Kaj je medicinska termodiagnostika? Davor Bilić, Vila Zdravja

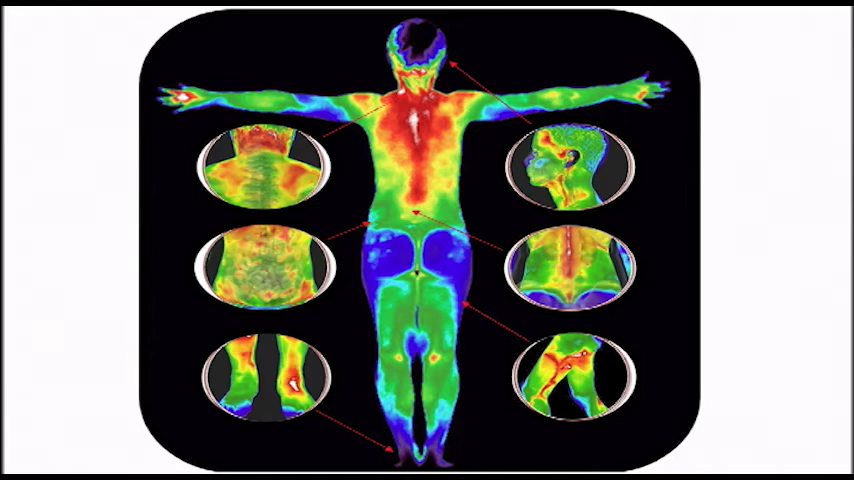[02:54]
Tako, na glavi, potem hrtenica, prebavni trakt, mehka tkiva, v udih, težave v sklepih in tako naprej. Tudi s ožiljem seveda, vidimo tukaj na nogah tudi krčne žile, potem kakšne tromboze in tako naprej.